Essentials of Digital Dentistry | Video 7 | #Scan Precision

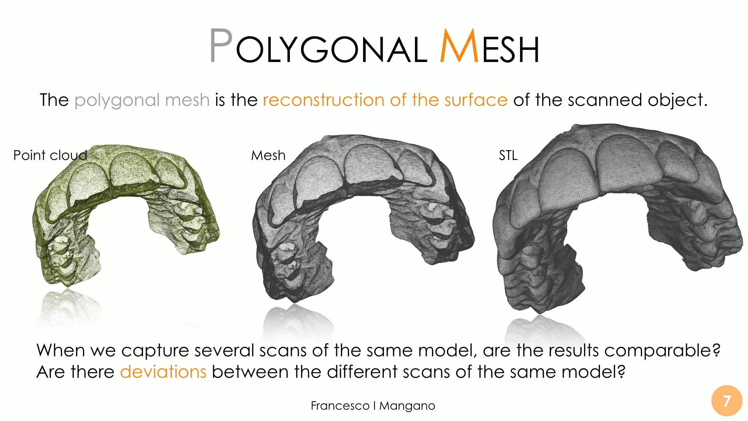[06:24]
This is a question. So are there an deviation between the different scans taken by the same operator, on the same patient, on the same model, the same maxilla, for example? This is the precision. So when we refer to the precision of an intraoral scanner, we refer to the random error.